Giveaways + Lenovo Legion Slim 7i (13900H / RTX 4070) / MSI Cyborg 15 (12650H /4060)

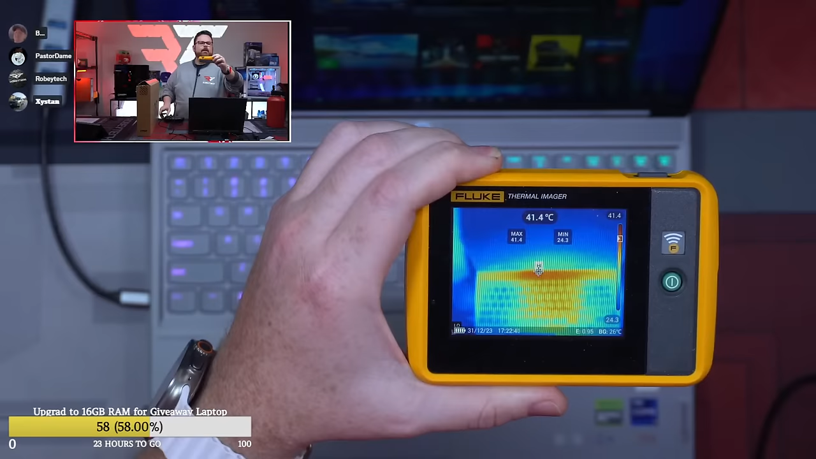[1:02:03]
On screen: spot 41.4°C
So the hottest point right there is about 39 degrees Celsius right there near the top of the bar.
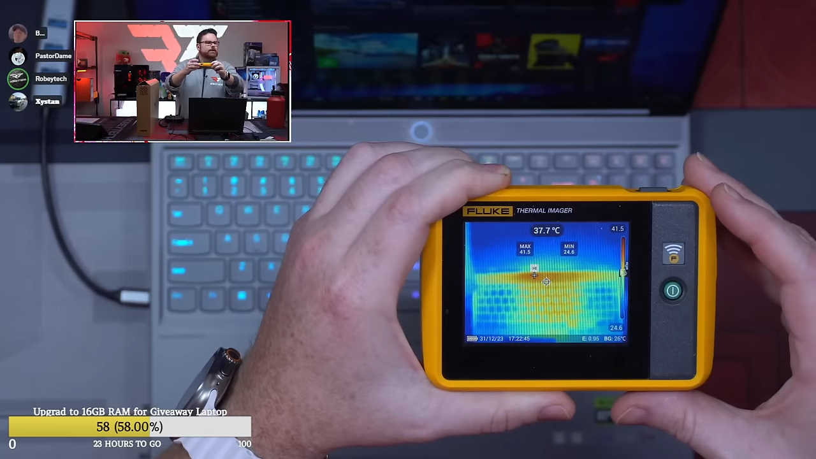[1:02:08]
On screen: spot 37.7°C
And then even if we were to look on the underside, which I can show you here in a second. So let's grab our, hold on one sec.
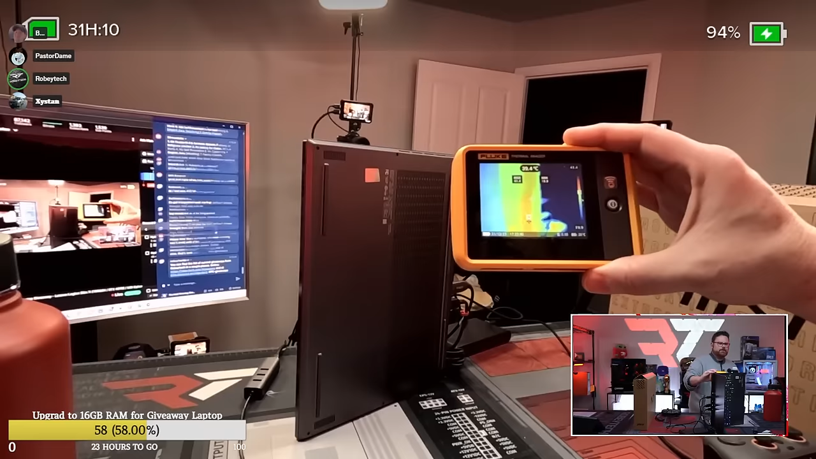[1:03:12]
So which you're at like 41, but again, you have some nice room here for breathing,